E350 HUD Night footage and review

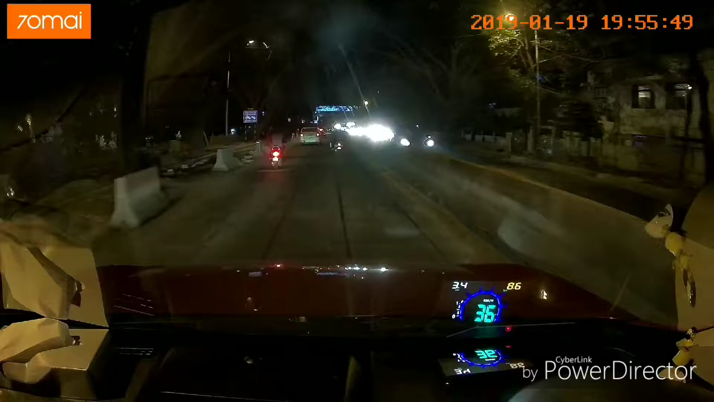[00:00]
hi so I wanted to record this video on the dash cam so this is recording via dash cam and I have tilted the dash cam camera little
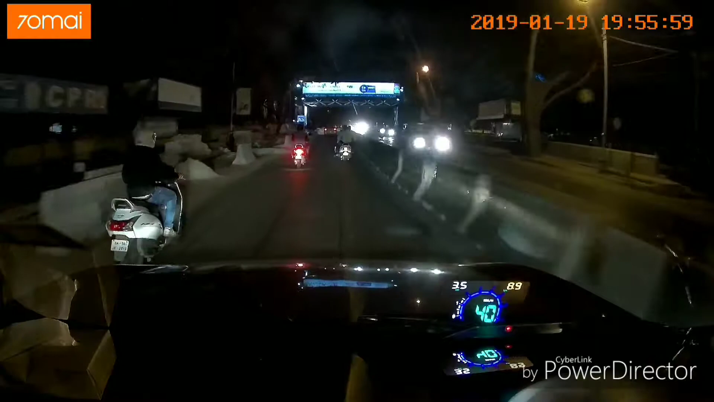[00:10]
down so that it can capture the HUD display as well now I'm not sure how clear it is coming up on the HUD display it's coming on the dash cam the display is coming on the dash cam but if I just wanted to get a review completed I've been I installed this HUD yesterday night and it's been doing its job since then the display to me I'm sitting in a driver's seat the display to me is crystal clear I
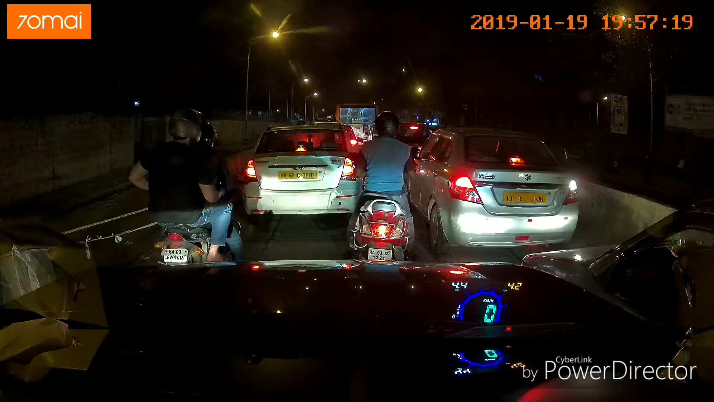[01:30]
did have a scare incident yesterday where in my car shut down completely there was apparently no fuel and my fuel sensor was showing that I still have fuel okay there you go so this it also detects there's a vehicle ahead and warns me which is totally useless feature I have set that feature to work only after it the car is like more than 80 kilometers per hour but it works even in the city when I am at 20 30 40 kilometers per hour this is going to be a small video I just